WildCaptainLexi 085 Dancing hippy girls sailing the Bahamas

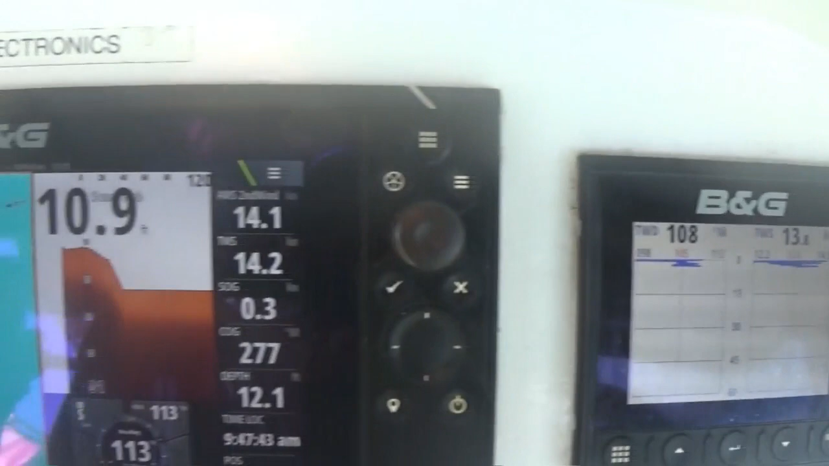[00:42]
It'll be running all day today. What reef should we set?
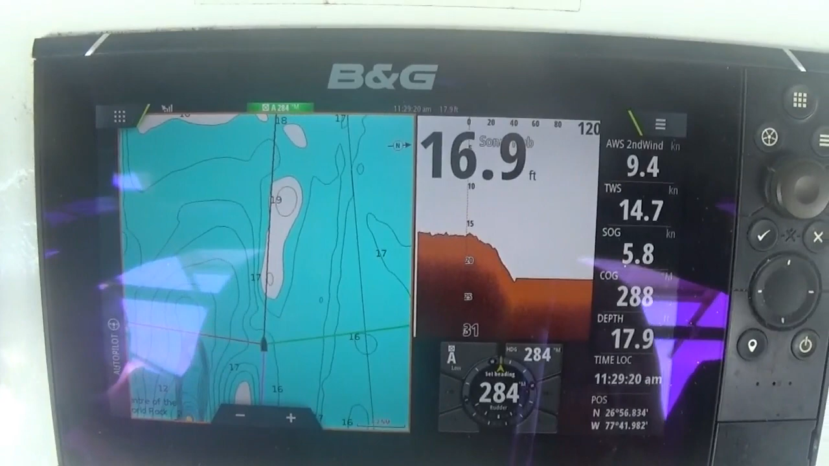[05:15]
On screen: speed 5.8 kn
We sailed more slowly when the depths were lower. When we were down around 14 and 15 feet deep, I kept Wild Child at 4 knots.
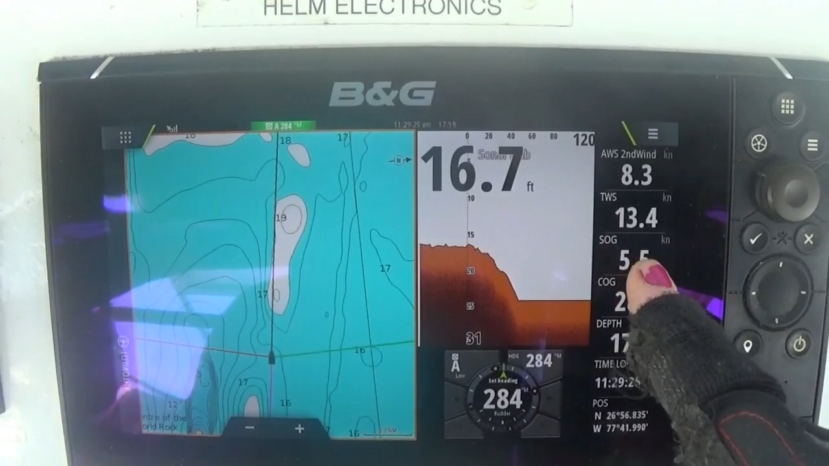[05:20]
On screen: depth 16.7 ft
As we're moving slowly now into slightly deeper water,
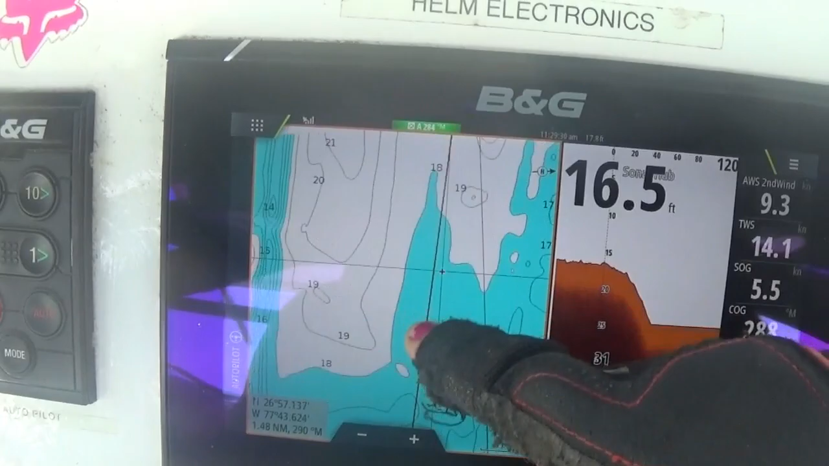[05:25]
On screen: depth 16.5 ft
out of the safety depth, I've increased Wild Child's speed by increasing her sail area.